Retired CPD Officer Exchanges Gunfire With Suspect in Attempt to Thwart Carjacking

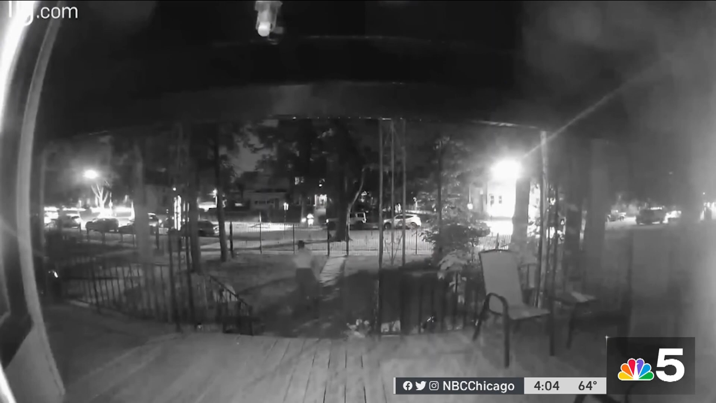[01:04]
It looked like he was getting ready to shoot him because he raised the gun at him and hollers to my neighbor, duh. The retired officer says he exchanged gunfire with the suspect,